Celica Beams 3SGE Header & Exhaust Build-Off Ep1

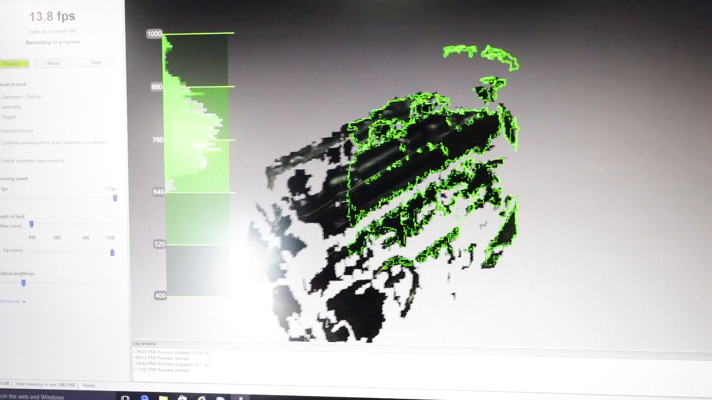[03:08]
where everything is sitting in the car. Yeah.
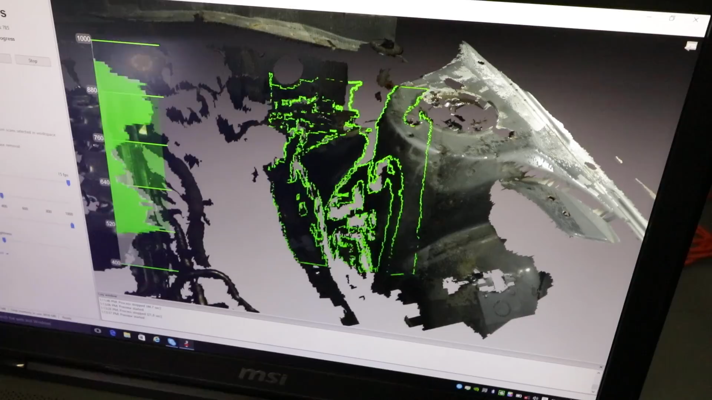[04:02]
It's replicating what we see here down to the micron to let you know where all the information sits. And so we say information I mean like parts, flanges, surfaces, nuts, bolts, everything like that.